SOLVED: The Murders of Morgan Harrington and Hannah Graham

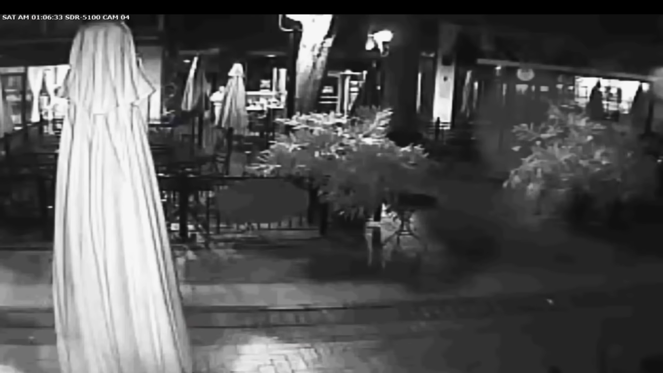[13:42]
Then, at around 1 a.m., surveillance video picked up Hannah walking in front of an Italian restaurant by the mall.